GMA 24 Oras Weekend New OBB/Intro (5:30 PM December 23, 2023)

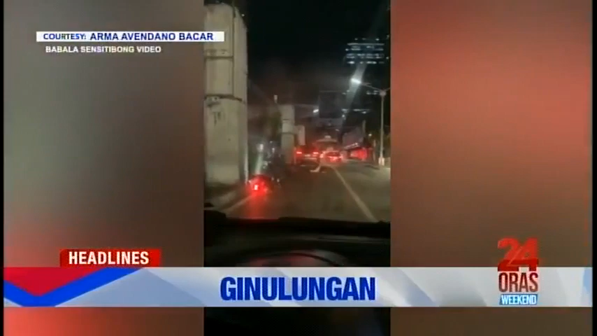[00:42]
Aksidente bago magpasko SUV Humarurot at ginulungan ng angkas ng isang motorsiklo